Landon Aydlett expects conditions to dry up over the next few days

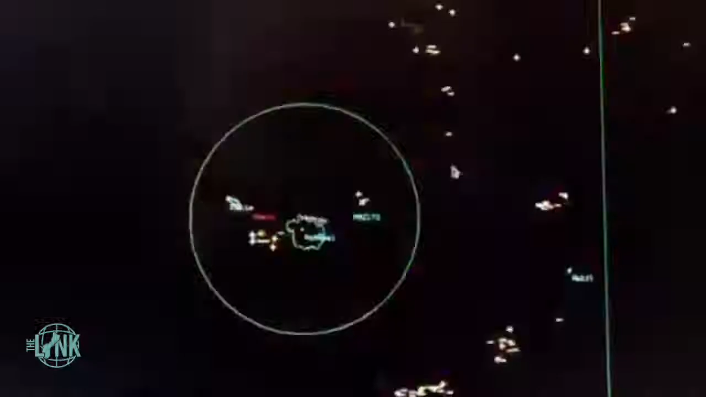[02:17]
of weather out there that's bouncing around but it's
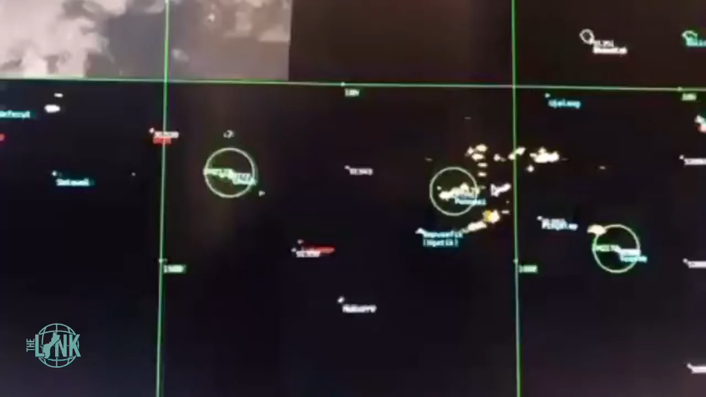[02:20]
a convective cluster nothing organized that's the good news